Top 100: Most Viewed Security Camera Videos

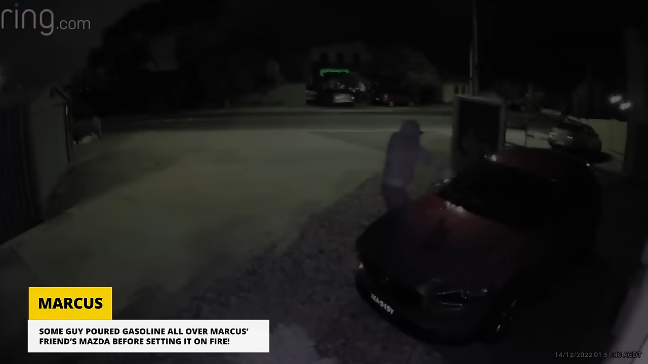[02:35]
Some guy poured gasoline all over Marcus' friend's Mazda before setting it on fire.
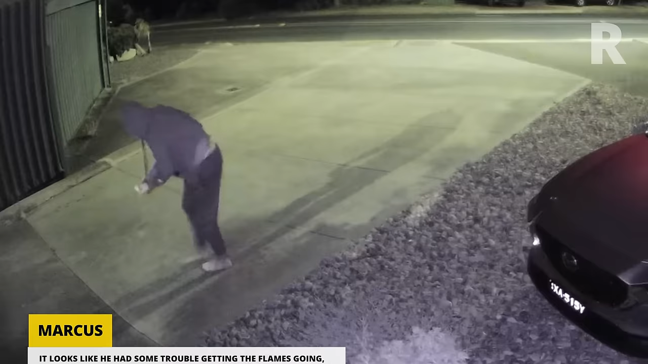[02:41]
It looks like he had some trouble getting the flames going and he's lucky he didn't fry himself in the process.
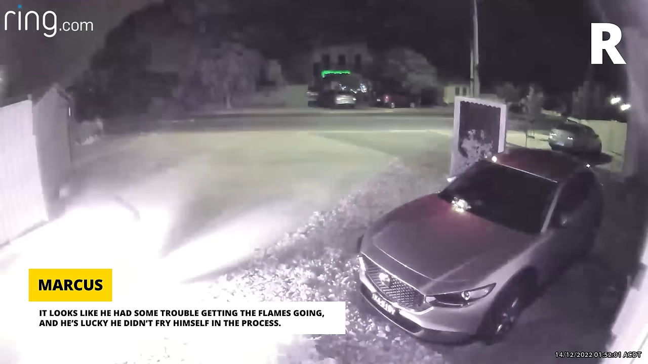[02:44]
Firefighters arrived quickly and successfully extinguished
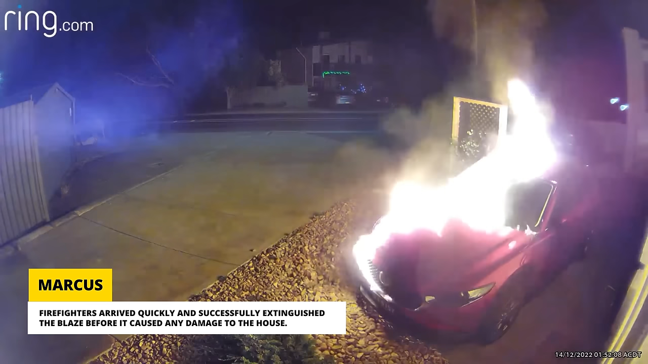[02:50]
the blaze before it caused any damage to the house. Later that morning, the police were able to catch the arsonist.
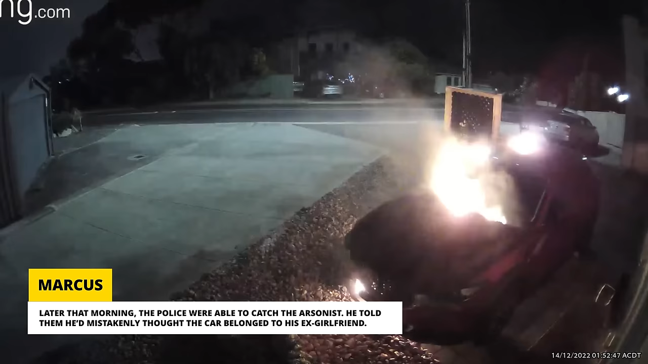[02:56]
He told them he'd mistakenly thought the car belonged to his ex-girlfriend.
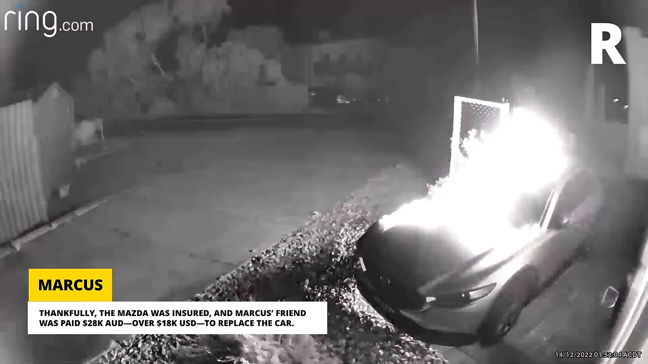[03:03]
Thankfully, the Mazda was insured and Marcus' friend was paid $28,000 Australian dollars over $18,000 US dollars to replace the car.
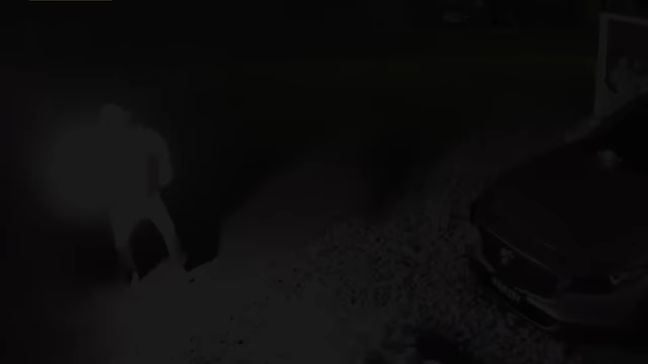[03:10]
I guess the lesson here is to make sure you know whose car you're setting on fire.
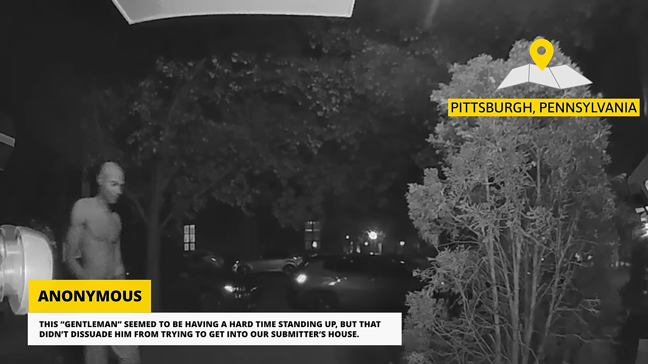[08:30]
This gentleman seemed to be having a hard time standing up, but that didn't dissuade him from trying to get into our submitter's house.
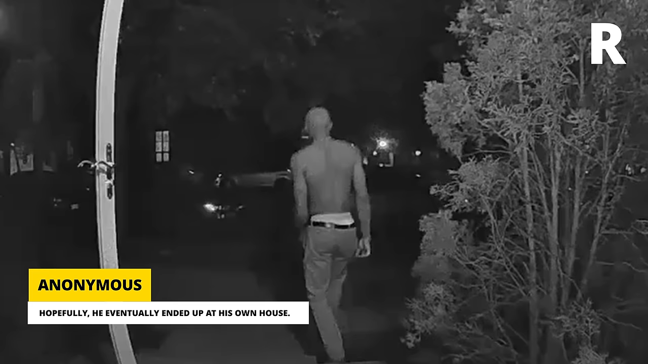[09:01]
Hopefully, he eventually ended up at his own house. A young hawk was fascinated with his reflection in the glass roof of Chris s Tesla Model Y.
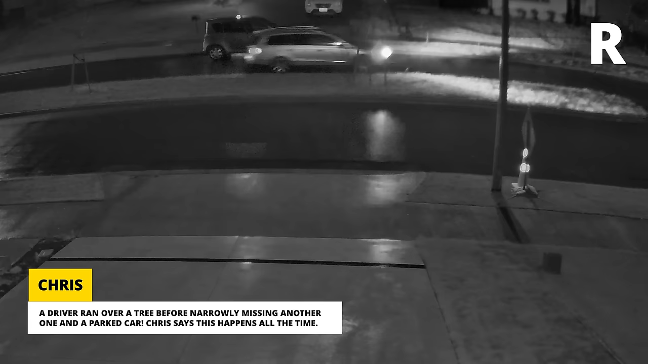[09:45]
Chris says this happens all the time. He even sent us another clip of a different driver doing the same thing in the opposite direction.
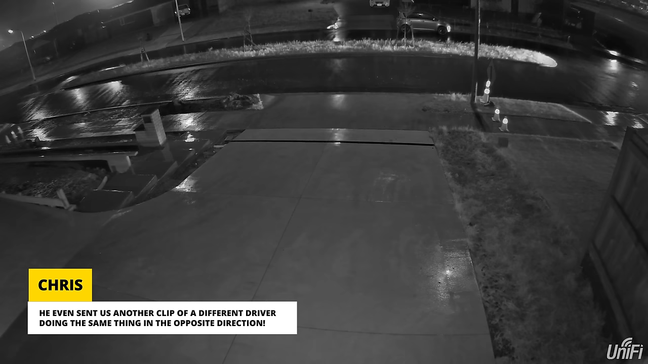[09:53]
In both cases, the drivers carried on like nothing had happened.
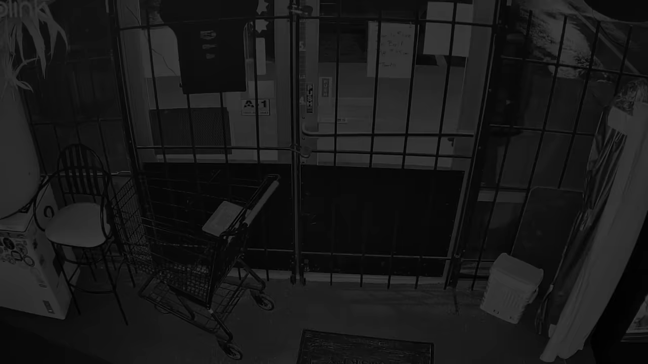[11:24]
One night, his security cams captured an attempted break-in. Okay, maybe it was more than just an attempted break-in.
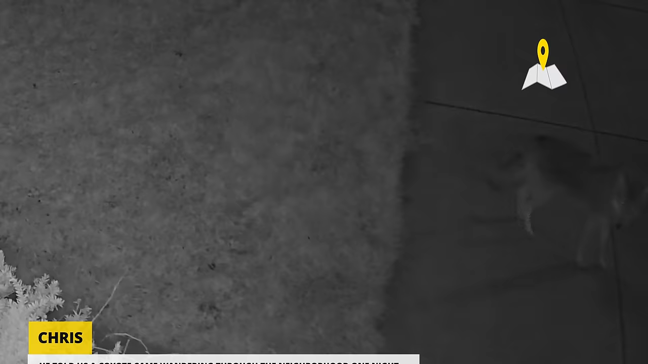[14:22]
He told us a coyote came wandering through the neighborhood one night.
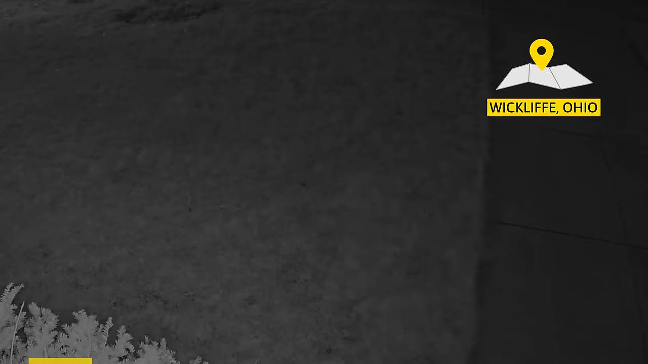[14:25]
Maybe it's just the poor quality, but that seems like a very large, healthy-looking coyote.
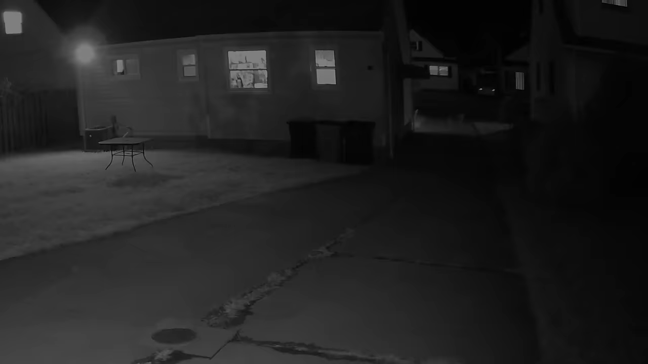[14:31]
Check out his backyard camera and you can see Chris and his family inside the house, blissfully unaware of the vicious beast lurking outside. Okay, we know coyotes aren't really that scary, but Chris sure jumped when it started howling right on the other side of the wall.
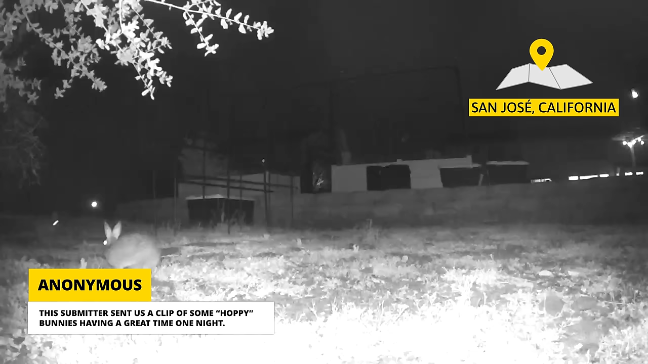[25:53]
This submitter sent us a clip of some hoppy bunnies having a great time one night. Just look at that hangtime! I could watch this for hours!
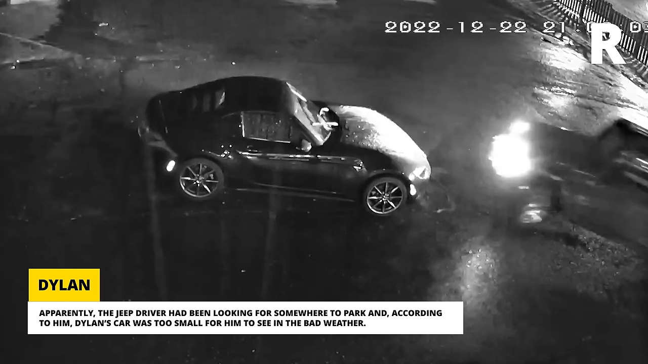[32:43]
Apparently the Jeep driver had been looking for somewhere to park and according to him, Dillon's car was too small for him to see in the bad weather.
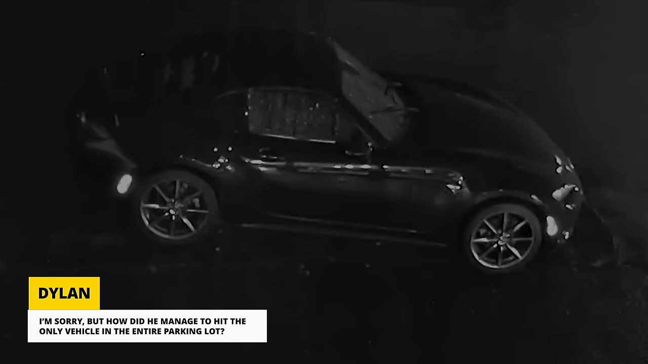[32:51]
I'm sorry, but how did he manage to hit the only vehicle in the entire parking lot?
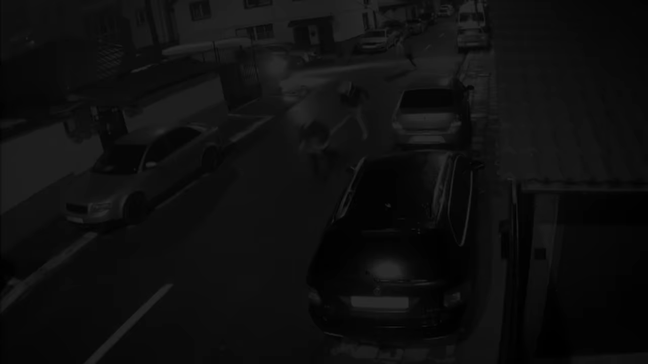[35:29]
One guy was even brave enough to run in front of the driverless van.